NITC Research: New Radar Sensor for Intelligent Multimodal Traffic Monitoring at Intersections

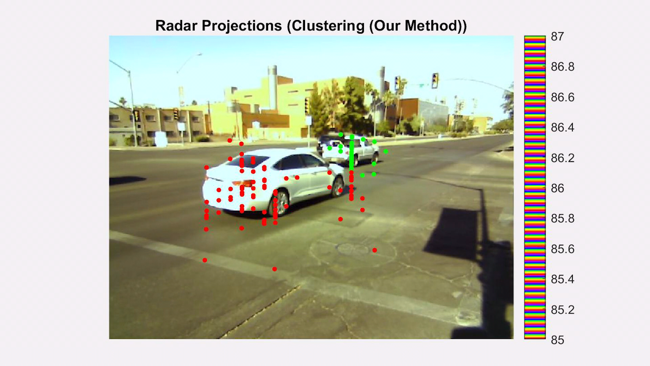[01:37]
and determine the counts, speed, and moving directions of every single target in an urban environment under various lighting and weather conditions.